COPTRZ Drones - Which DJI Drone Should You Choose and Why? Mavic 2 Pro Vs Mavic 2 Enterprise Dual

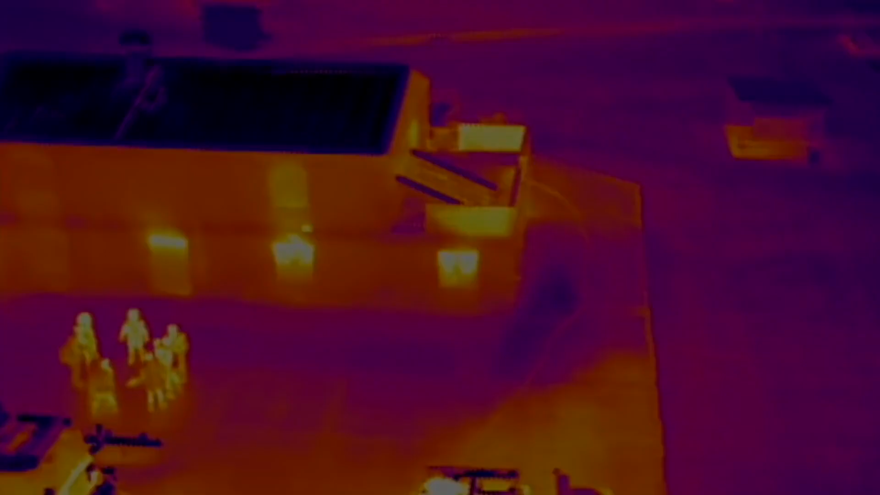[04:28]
Emergency services are using drones like this and technology, light flare technology,